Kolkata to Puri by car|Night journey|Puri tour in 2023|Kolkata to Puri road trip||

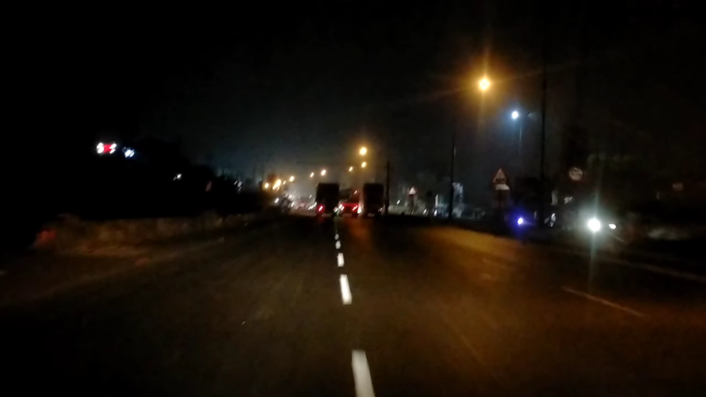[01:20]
এখন আমরা চেন্নাই এক্সপ্রেস ওয়ে, কলকাতা চেন্নাই হাইওয়েতে আছি। হ্যাঁ, তো এই মাত্র আমরা
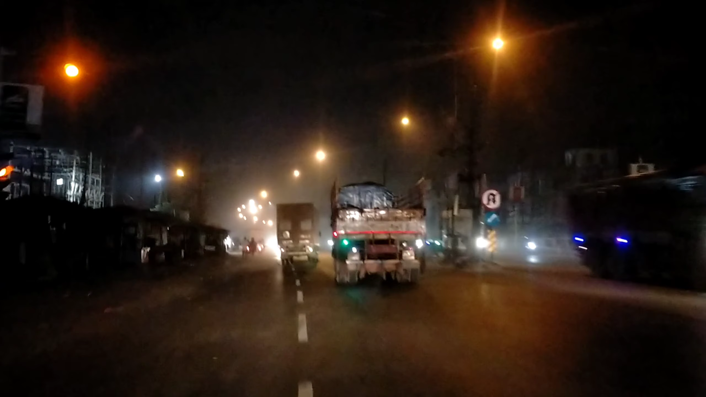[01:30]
টোল গেট ক্রস করলাম। কটা বাজছে একটু দেখো তো, 11 বাজছে। তো আমরা কলকাতা চেন্নাই এক্সপ্রেস হাইওয়ে দিয়ে যাচ্ছি। কিছুক্ষণ আগে এটা টোল থেকে আমরা ক্রস করলাম। আমরা করছি, খুব ভালো লাগছে, খুব উপভোগ করছি।
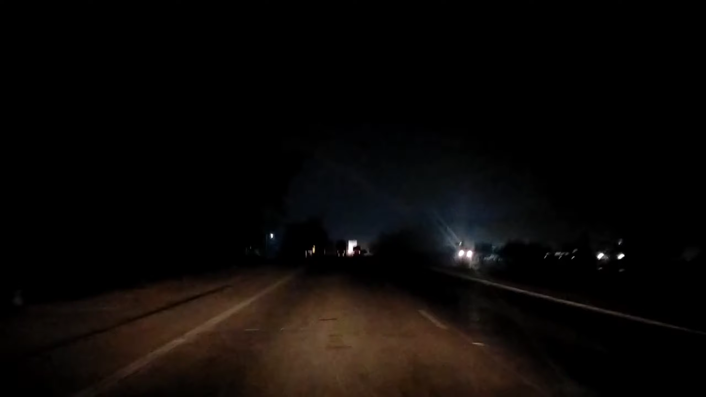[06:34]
দেখানোর চেষ্টা করছি কিন্তু হচ্ছে না, বেশ ভালোই কুয়াশা পড়েছে, ভাল লাগছে, বেশ ঠান্ডা ঠান্ডা লাগছে একটু।